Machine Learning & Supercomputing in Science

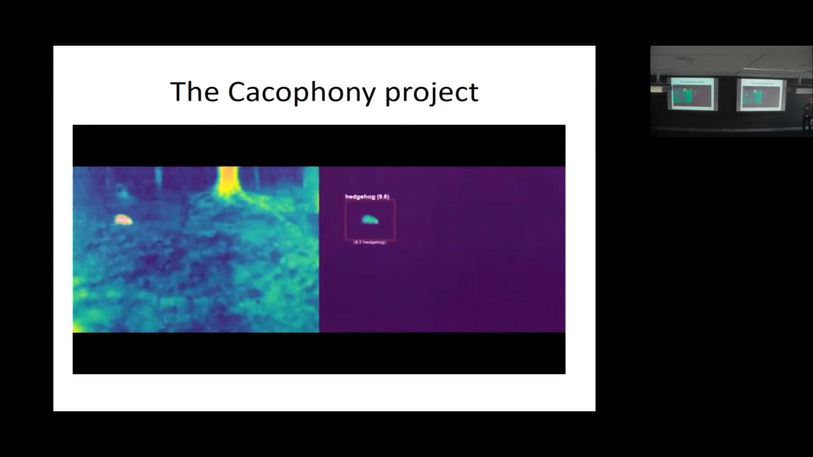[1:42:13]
2016, we were barely starting with this. The Cacophony group are now doing this,
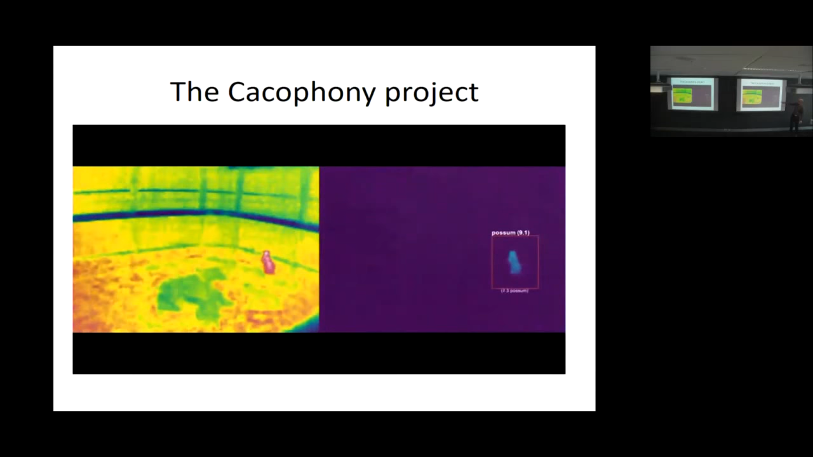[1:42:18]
which is automatically detecting the animal in the image, the thermal image, and classifying it.
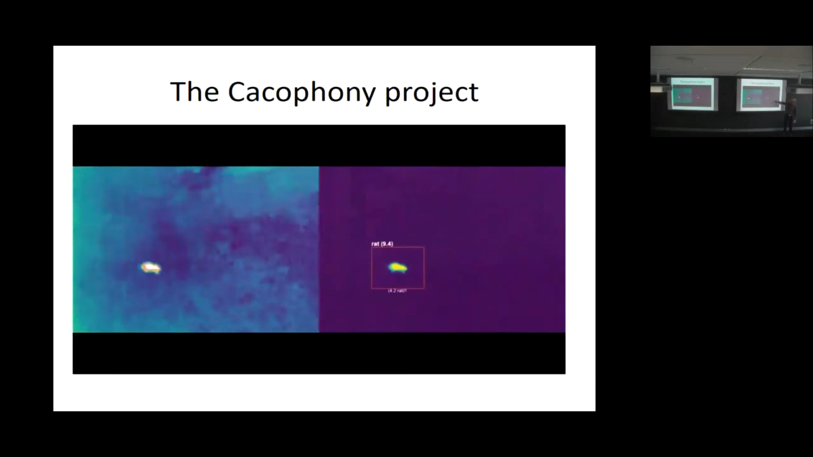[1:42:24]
And so the top is the overall classification, the bottom one that keeps changing is frame by frame as it's looking at the video. And that's using one of those long short-term memories.
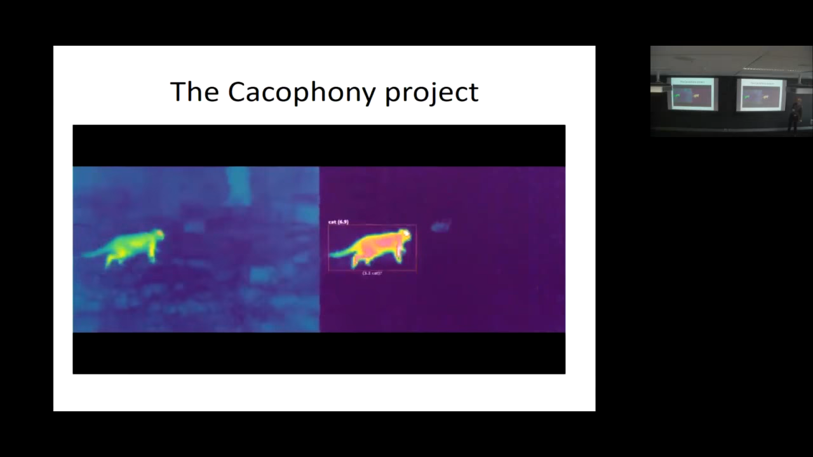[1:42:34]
It's astonishingly good, although admittedly it does have a huge benefit that thermal imagery is pretty easy to extract the animal out of the background because it's not so easy with visual.
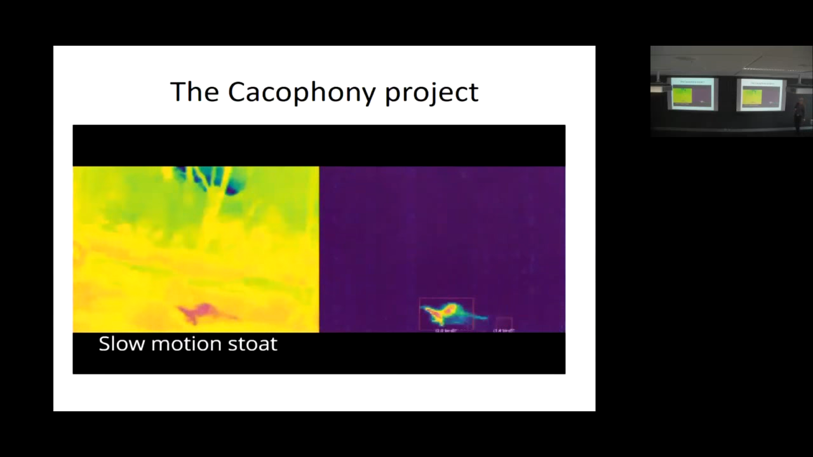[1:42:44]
So that last one is the stoke, that's the hardest one. That stoke went rocketing across the frame. It started off at the beginning here thinking it was other stuff and being a bit confused.
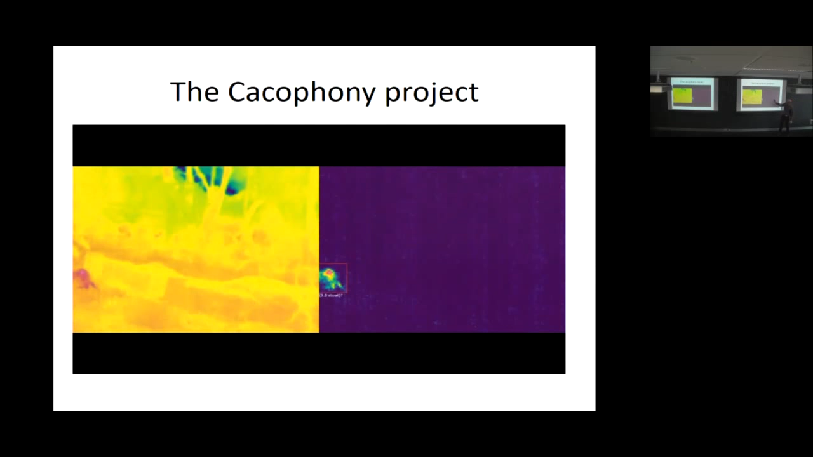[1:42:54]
By the time it got to about here, which would have been less than a second on video, it knew that was a stoke and had a concrete classification. So that's pretty impressive.